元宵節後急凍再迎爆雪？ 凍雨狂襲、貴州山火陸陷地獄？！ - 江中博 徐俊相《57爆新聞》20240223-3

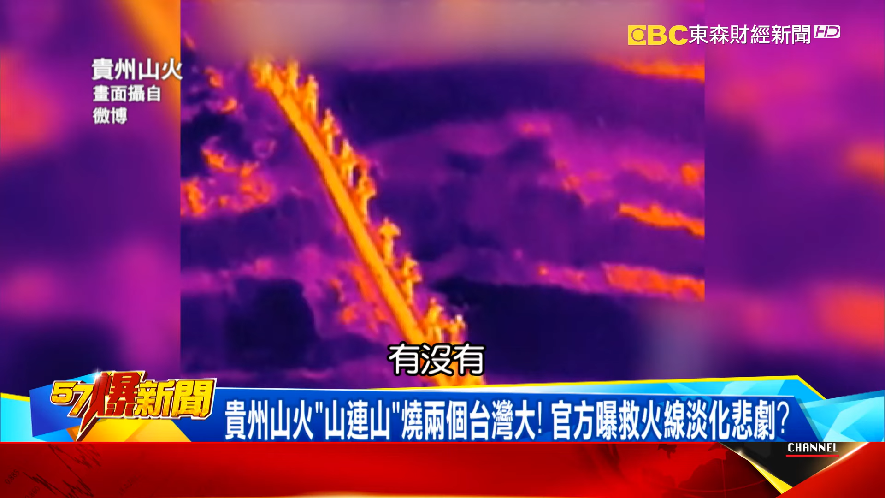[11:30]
熱影像可以看到哇他們也是成群結隊的奮勇不顧性命的
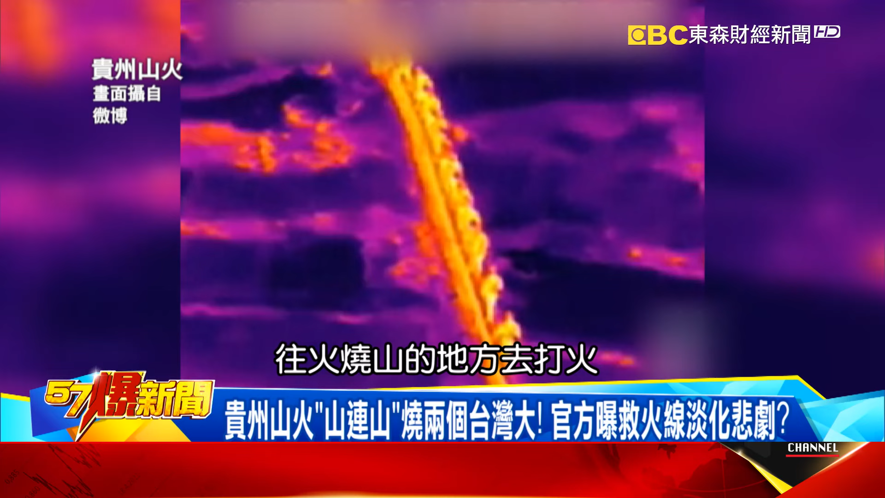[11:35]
往這個火燒山的地方去打火所以現在一個中國卻因為天氣而造成他們